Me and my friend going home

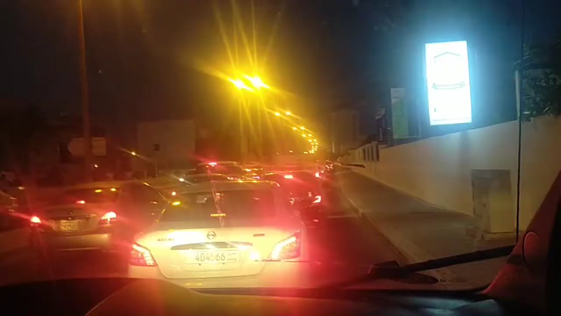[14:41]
ayan kita nyo kung gano ka traffic yan nang haba haba masyadong traffic guys ayun hanggang doon pa yan traffic ayan nag-go na rin kahit papano pakunti kunti nga lang 320 nga kok kent kent ane hanggang kent kok kent yung
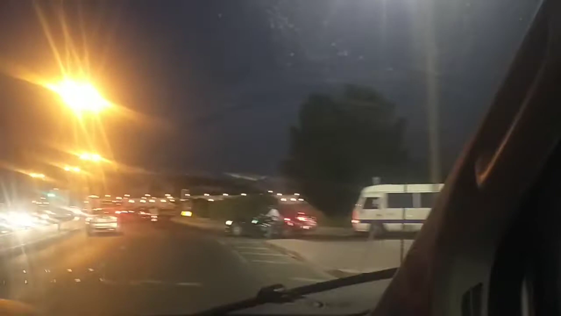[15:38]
stop na naman ayan naggo na rin sa wakas nakita tayo yan guys yung may ilaw na yan palasyo yan yan yan yan bakun na yan yan mismo
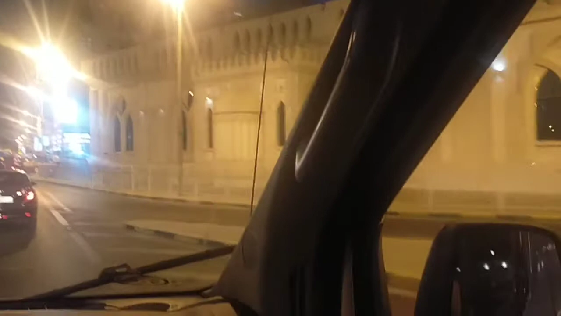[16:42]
really nice city itong lugar na to guys parang Manila itong marami ditong mga kababayan marami yung Pinoy
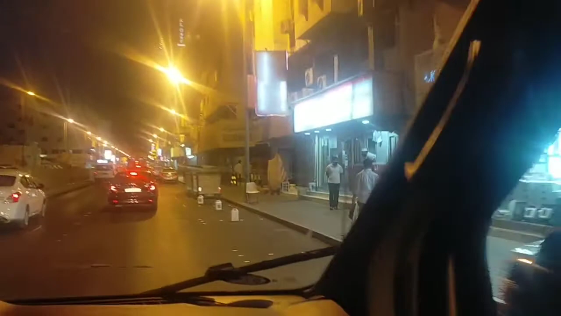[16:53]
halos magdamagan dito ang tao guys na makikita mong naglalakad-lakad so parang nasa Pilipinas ka lang tapos itong restaurant guys so dyan may litsunan
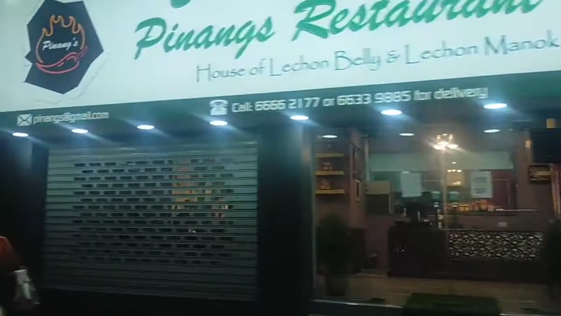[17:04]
itong lugar na to Guadavia to makikita mo dito halos magdamag ang tao dito naglalakad-lakad walang tigil para lang siya ano
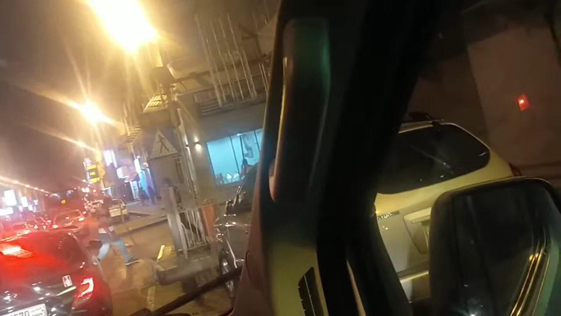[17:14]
parang nasa Pilipinas ka lang maraming mga kababayan nandito kita nyo yan maraming kababayan dito halos naglalakad-lakad maraming mga nakatira dito mga kababayan natin
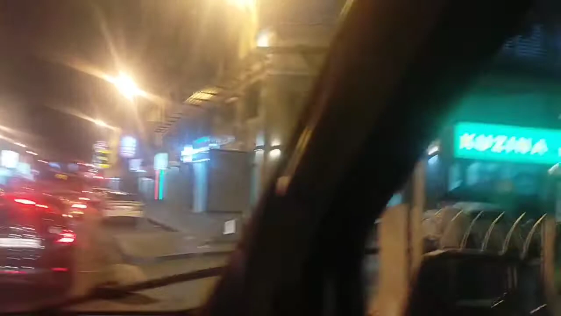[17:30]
ayan may mga restaurant ng Pilipino restaurant yan restaurant yan